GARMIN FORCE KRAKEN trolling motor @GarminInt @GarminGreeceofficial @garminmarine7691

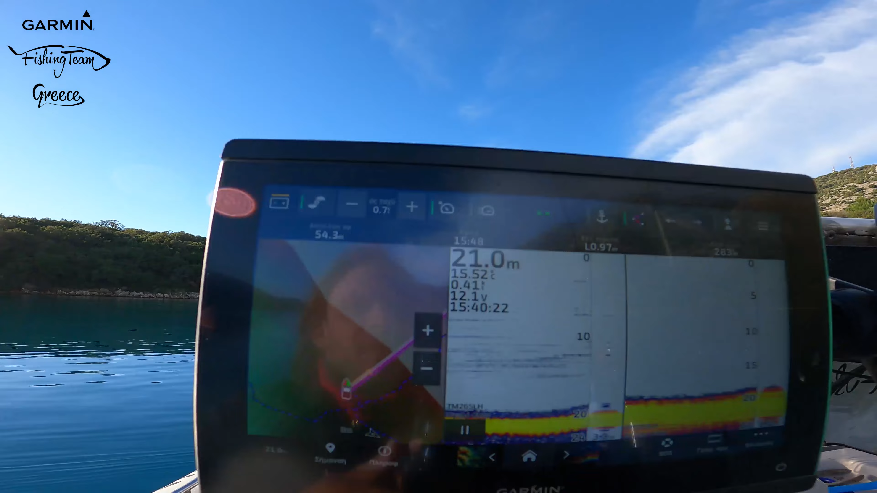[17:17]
On screen: depth 21.0 m
Κοιτάξτε τώρα πώς θα γυρίσει και πώς θα ταξιδέψει.
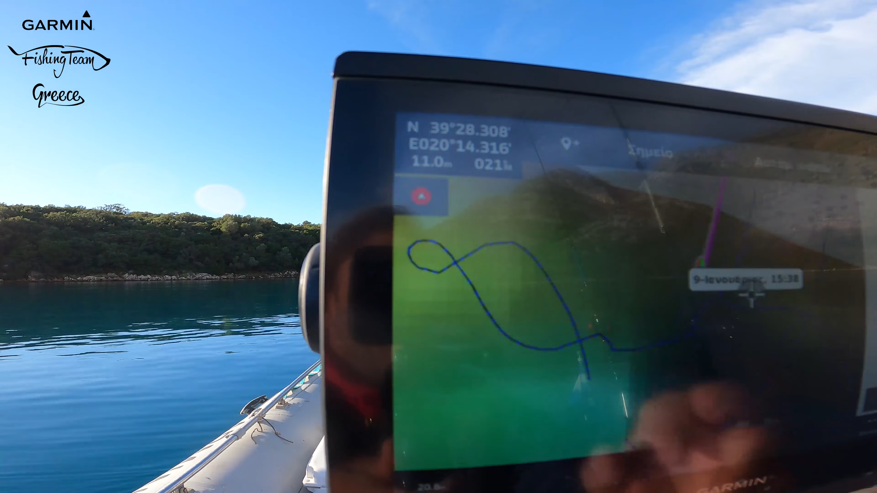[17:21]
Εάν πατήσω, έχω δύο επιλογές. Μία επιλογή είναι να πατήσω εγώ ταχύτητα συγκεκριμένη,
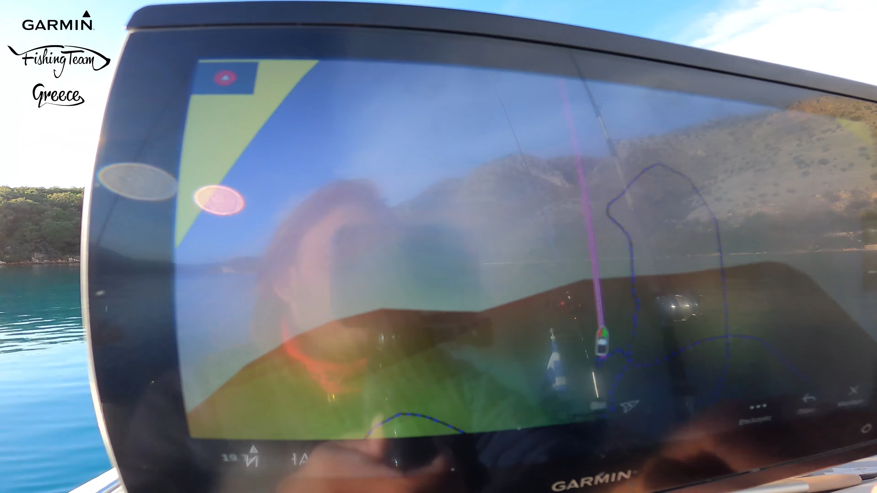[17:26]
που θέλω ταχύτητα συγκεκριμένη σκάλες δηλαδή και άλλη περίπτωση είναι συγκεκριμένη ταχύτητα για τη συγκεκριμένη πορεία.
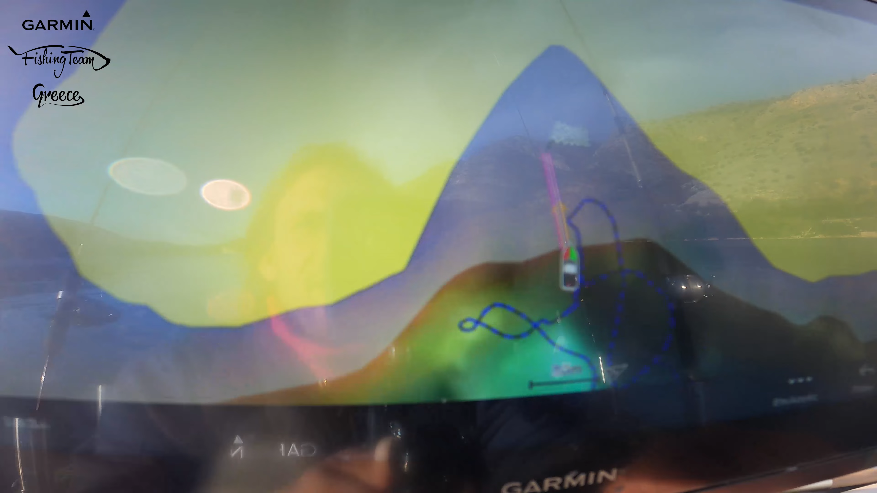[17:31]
Δηλαδή, αν πατήσω το κοντεράκι μαζί με το βελάκι εδώ πέρα,
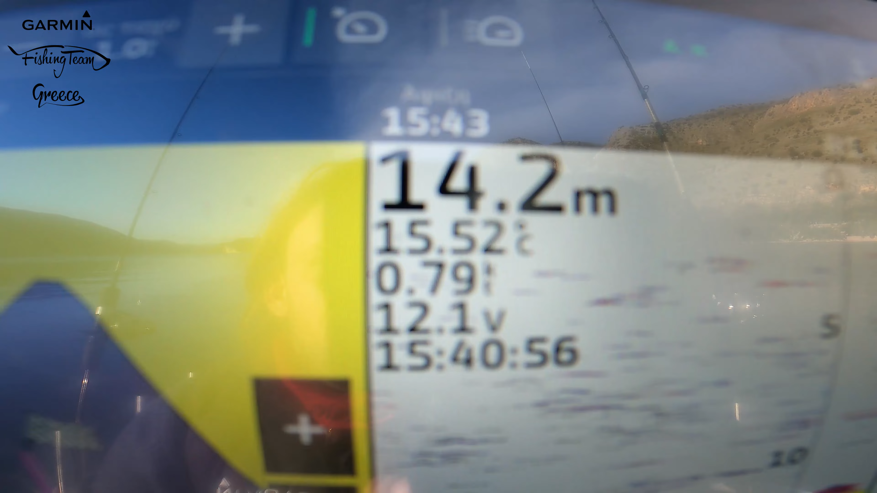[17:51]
On screen: depth 14.2 m
θα δείτε τώρα πώς θα διαγράψει την πορεία για να με πάει εκεί πέρα που της έχω δώσει την εντολή. Χωρίς να κάνω τίποτα, ούτε με χειριστήρια ούτε με τίποτα.
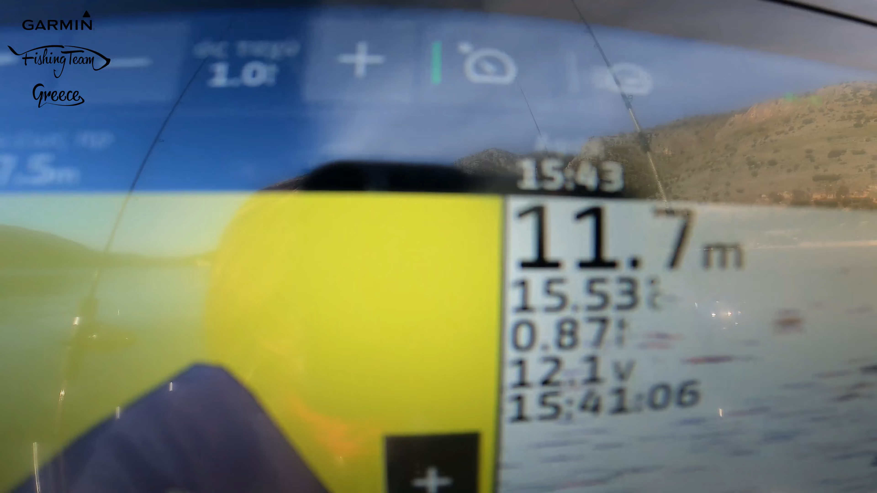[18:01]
On screen: depth 11.7 m
Όπως βλέπετε, ακολουθεί την πορεία που της έχουμε δώσει
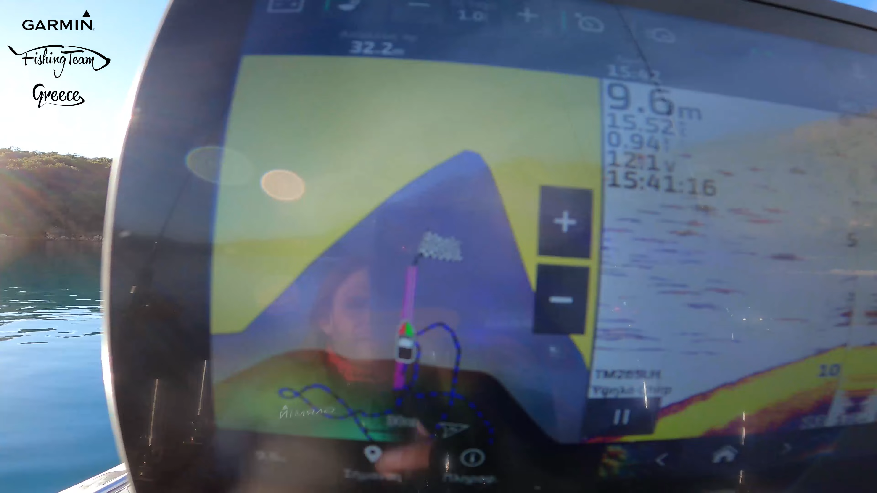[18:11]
On screen: depth 9.6 m
στο πλότερ μας
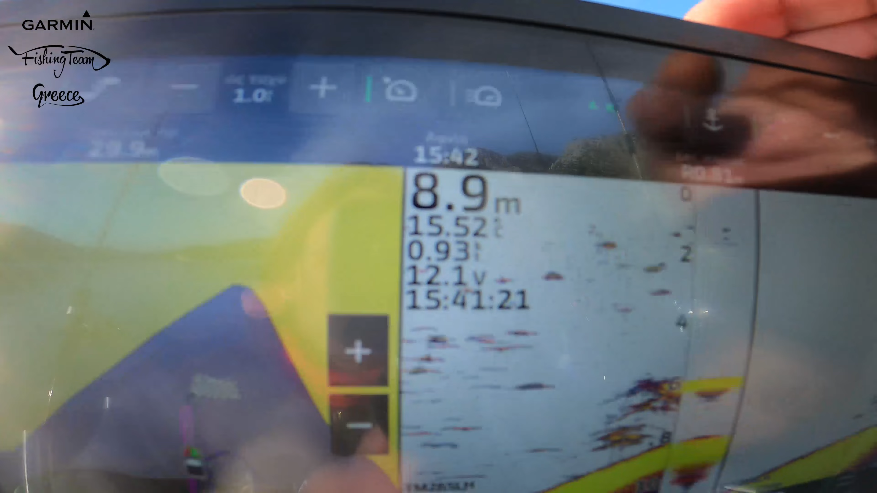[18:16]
On screen: depth 8.9 m
και έχουμε πει 0.7 και όπως βλέπετε εδώ την ταχύτητα
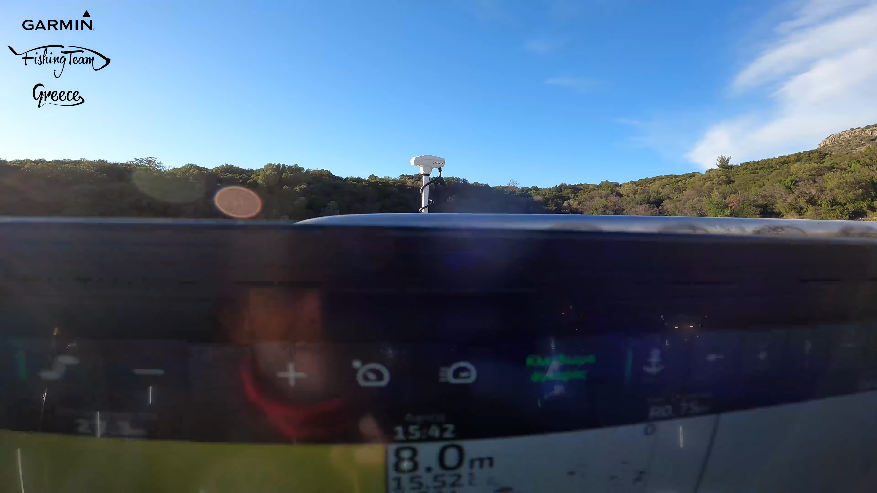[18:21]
είναι στο 0.7.
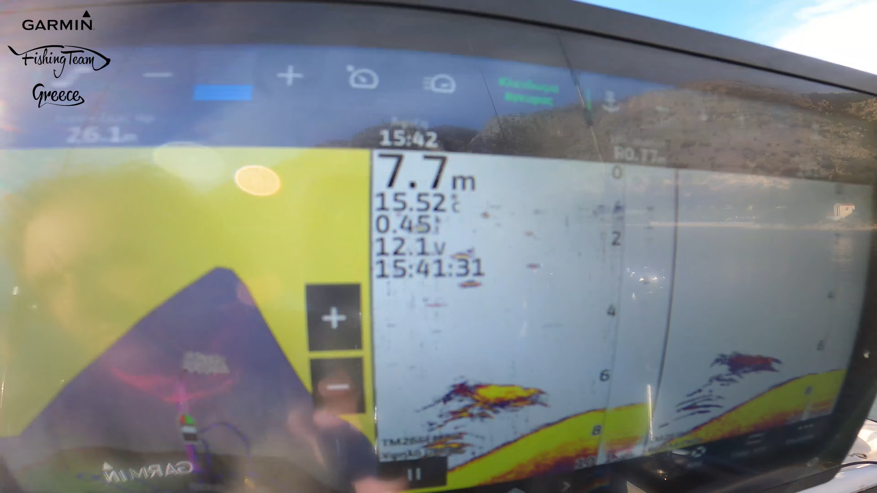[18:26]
On screen: depth 7.7 m
Αν εμείς αλλάξουμε και βάλουμε ορισμός ταχύτητας 1 μίλι
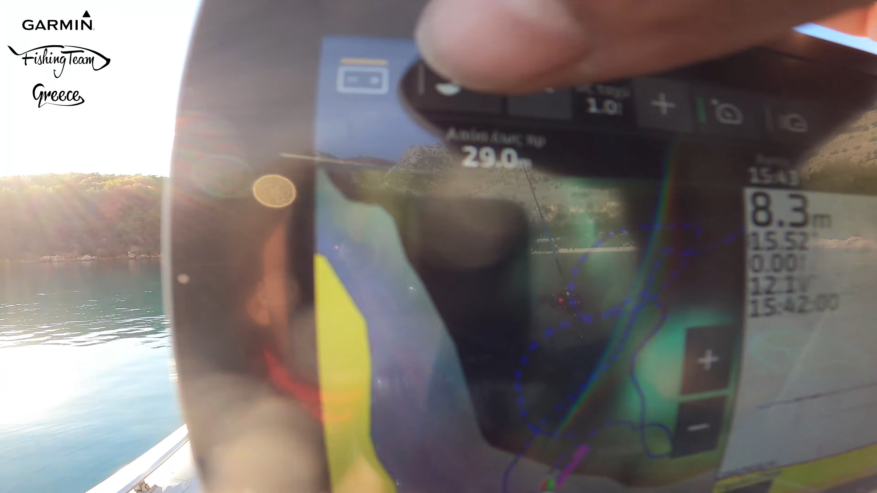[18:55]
να βγάλω την πορεία που θέλω στη μηχανή μου και επίσης τι γίνεται εάν εγώ δω κάτι